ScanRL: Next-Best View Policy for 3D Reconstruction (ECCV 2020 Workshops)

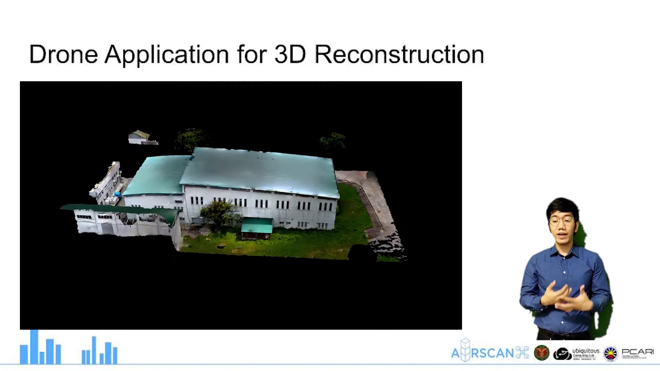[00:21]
Next best view policy for 3D reconstruction. 3D models of large infrastructure such as buildings that provide insights for numerous applications such as construction monitoring, disaster risk management, virtual reality applications, and even for cultural heritage conservation.
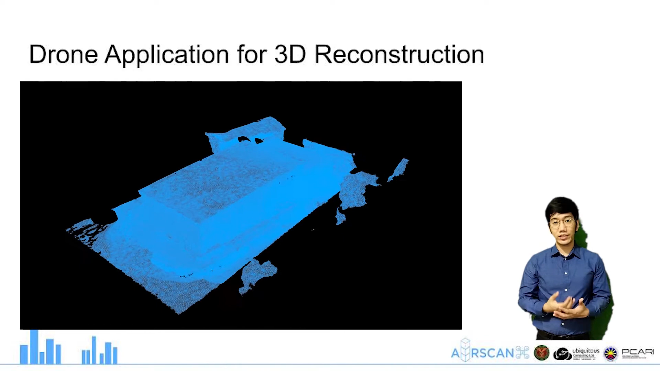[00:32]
To create 3D models of these large structures, we normally capture images at different viewpoints using drones. These images are then used as input to
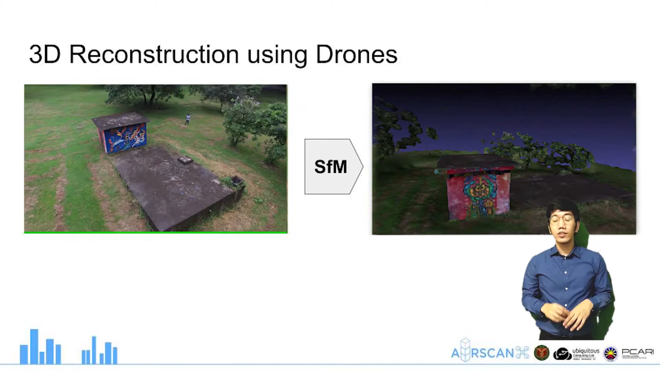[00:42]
3D reconstruction algorithms such as structure from motion to create the 3D model of the scene. However, manually selecting viewpoints or using commonly available flight paths like circular paths for large-scale 3D reconstruction often results in incomplete 3D models. One way of solving this is through more data from more viewpoints, but this will increase processing time and computational complexity. In addition, drones also have a limited flight time.
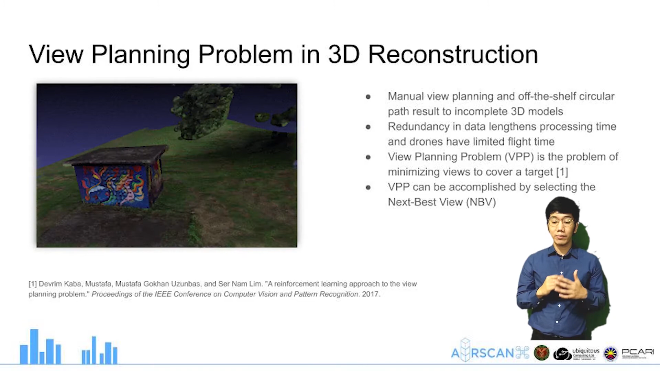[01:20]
The problem of minimizing views required to cover an object is known as the view planning problem. This problem can also be addressed by selecting the next best view or NBD, which is the next sensor position that maximizes the information gain.
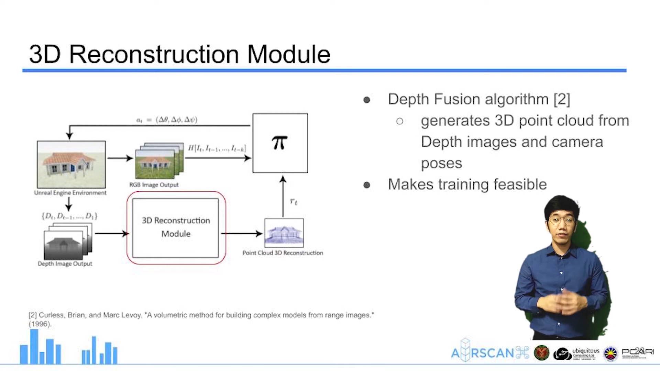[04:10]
But for this case, we use depth fusion to make training faster and feasible. Rewards are then computed based on the 3D model.
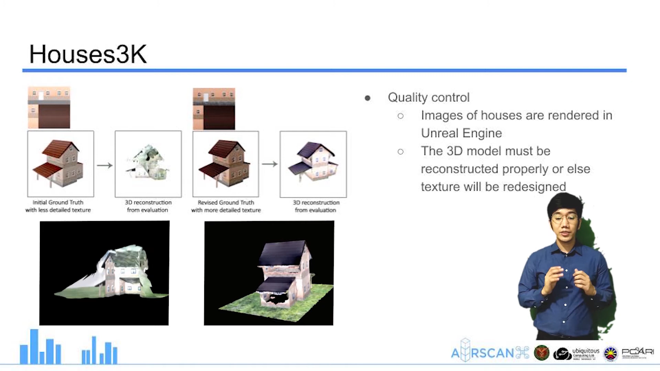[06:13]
These images were used as input to a 3D reconstruction algorithm. The 3D model must be reconstructed properly or else the texture will be redesigned. We conducted three experiments to evaluate ScanRL.
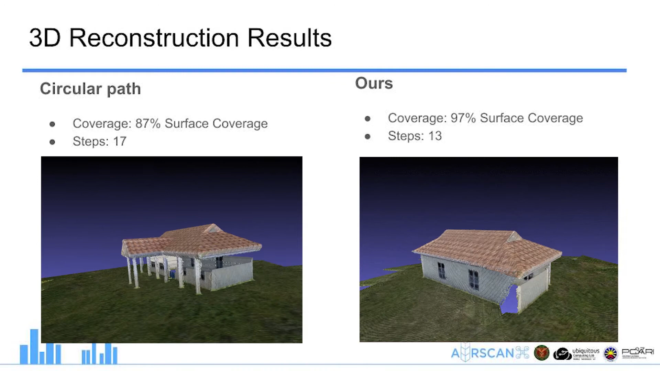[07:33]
You can see from the results that in ScanRL, the self-ocluded regions under the roof were reconstructed. To further evaluate ScanRL, we implemented three baseline circular paths with different orders of traversing the elevation levels.